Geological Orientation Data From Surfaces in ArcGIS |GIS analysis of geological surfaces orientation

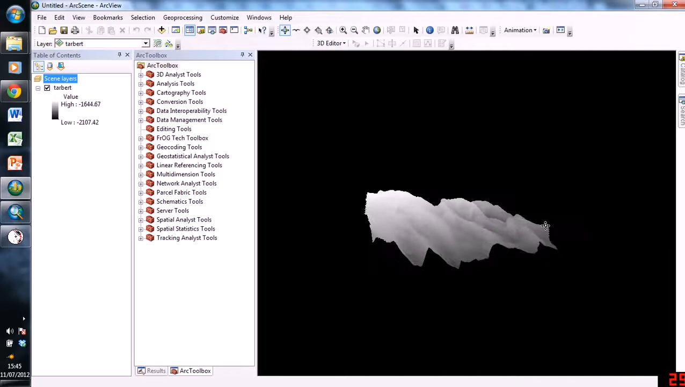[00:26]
and we can rotate it to get a better look, and what we can see is that we've got these features which are running this way, they're all the same, and what this in fact is, this is the top surface of a set of rotated fault blocks,
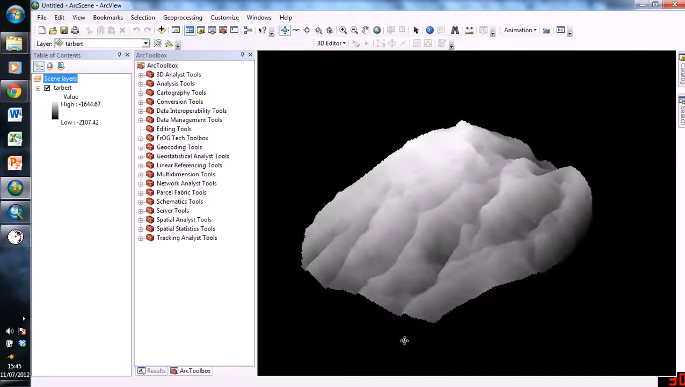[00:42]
and this represents the tarbot from a field in the North Sea called Golf Axe. And basically, we're going to try and get some orientation data from this surface.
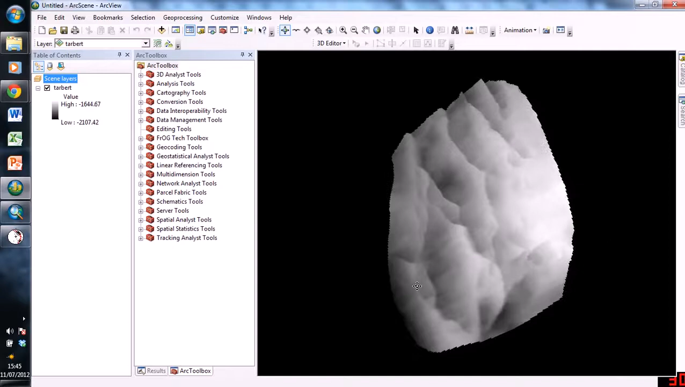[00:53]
So, now let's go into ArcMap, which we're going to be using. So here we are, this black area is no data, so just ignore that. I could get rid of it to make it neater, but I'm not going to. And just some more information about this raster. So the values of elevation are in negative values, and that's because it's a depth raster, and it's in two-way travel time. So these are milliseconds, not meters.